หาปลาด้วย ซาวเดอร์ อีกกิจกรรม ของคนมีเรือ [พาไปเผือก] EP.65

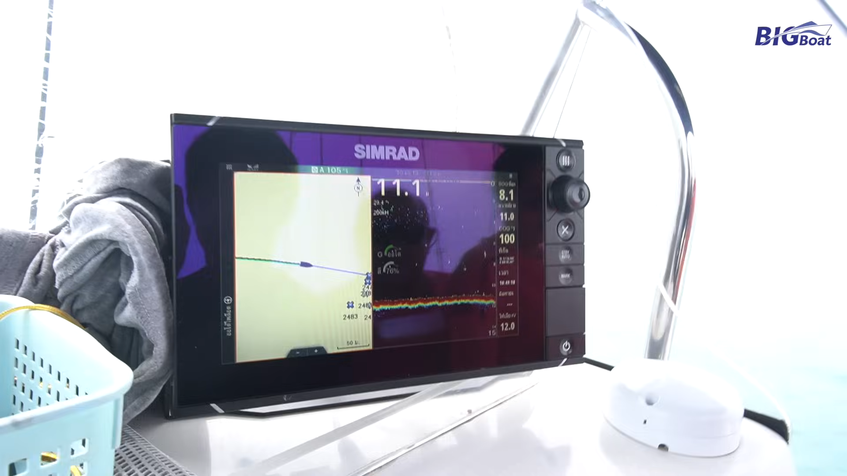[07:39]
เพิ่งพอสังเก็ต ประเม้นมันตัวพื้นของ mr.
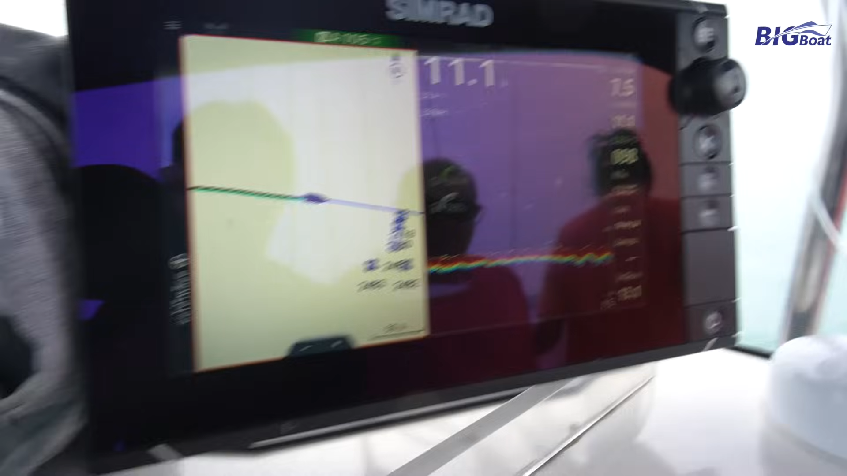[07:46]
rider จะเปลี่ยนอันนี้อันนี้เป็นพื้นเรียบๆ อยู่ครับอันนี้เป็นพื้นดินเร
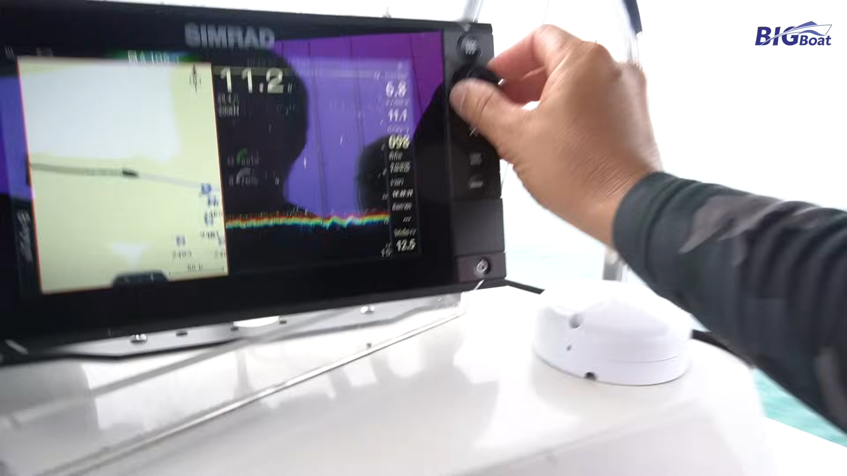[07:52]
ียบ ๆ
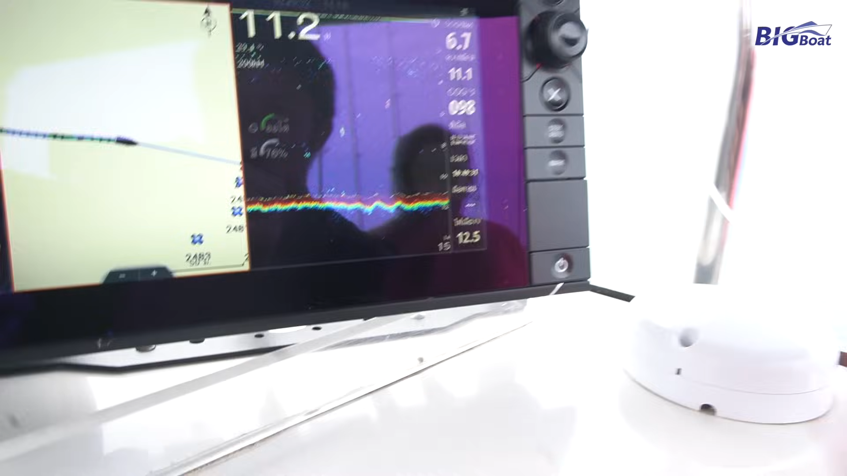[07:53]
นะพอเข้ากรองมันจะเปลี่ยน
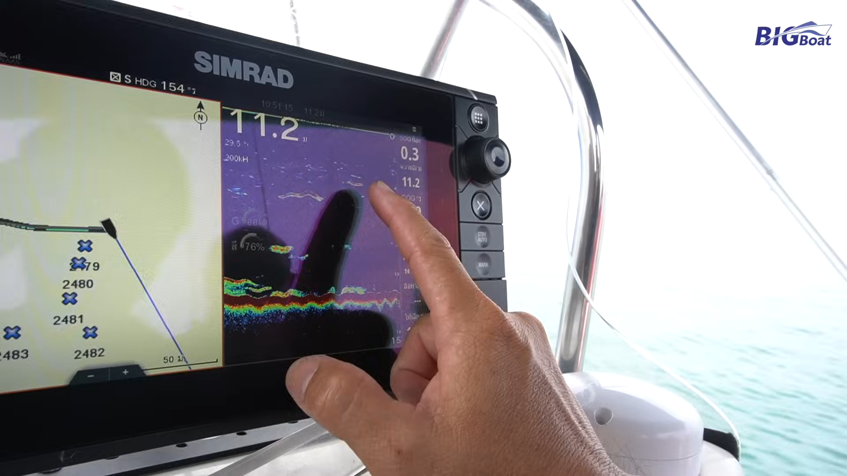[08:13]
ปราอะไรด้วยหรอ?
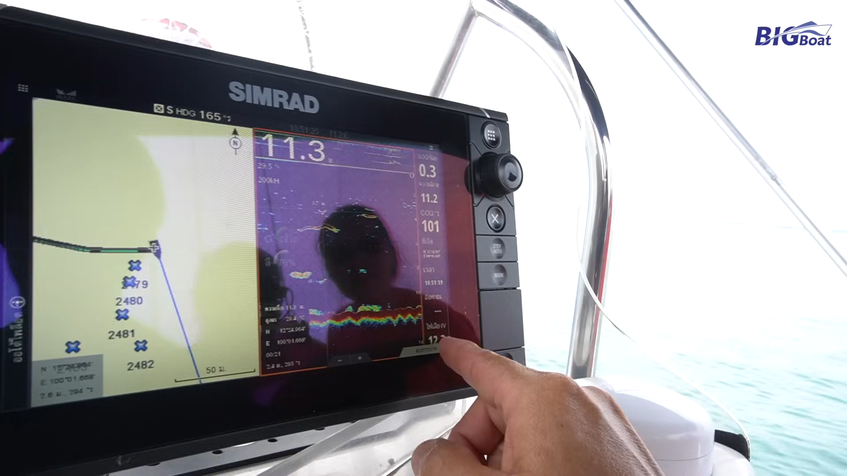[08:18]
ก็จริงๆ การรู้ว่าปราอะไรเนี่ยอยู่ที่ereyeประสบการณ์ อุ้มและอันนี้ปาอะไรครับแต่งงง?
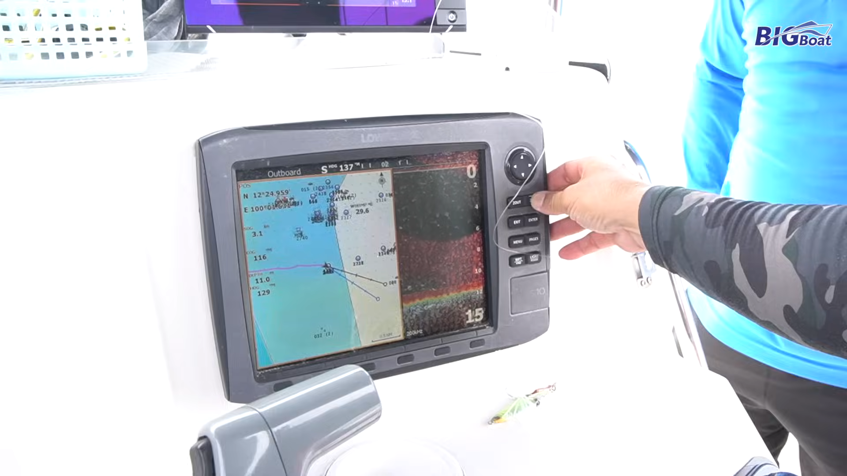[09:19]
ใต้้ด้วย Grace 2013 ปลจะตลาแย่ล้วง
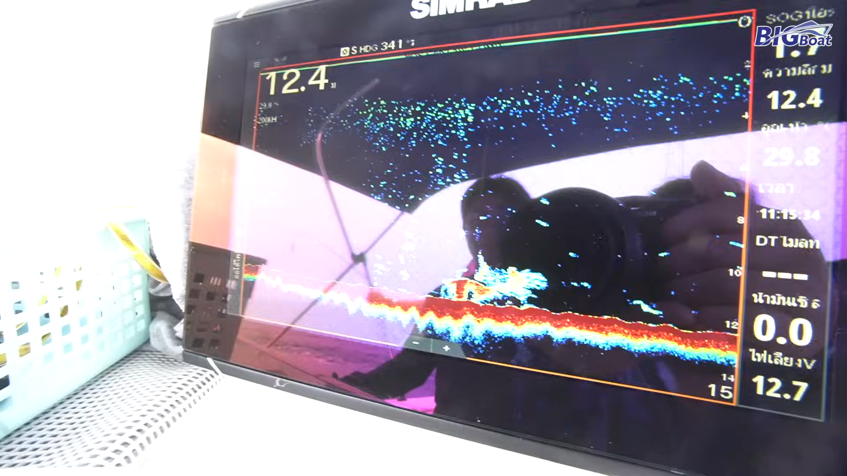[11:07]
12 mด้ำง่ายครับ สขมอcesso
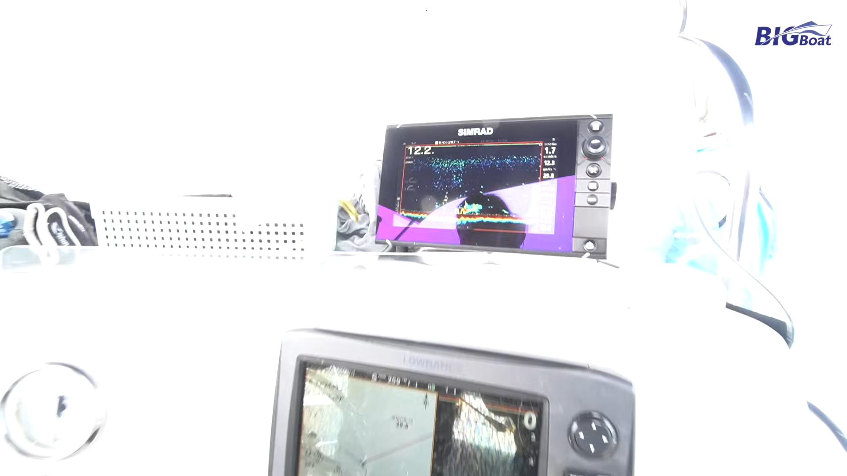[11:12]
ตามสมอลงไป โอ้ว นี่ปลาอะไรเนี่ย ทำไมมันเป็น
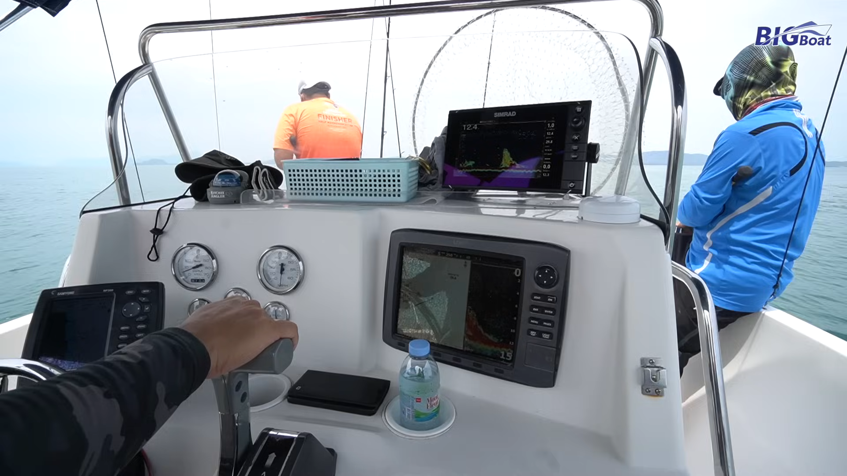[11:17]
อันนี้คือเชื่อเยอะถือว่าเยอะไม่ได้กุ๊กวันนี้
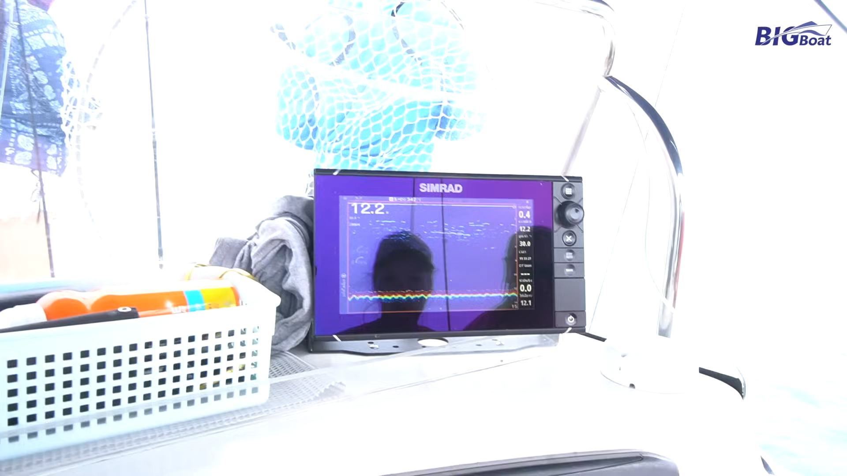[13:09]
ผมไม่เห็น เชื้อใน someplaceใช่ใช่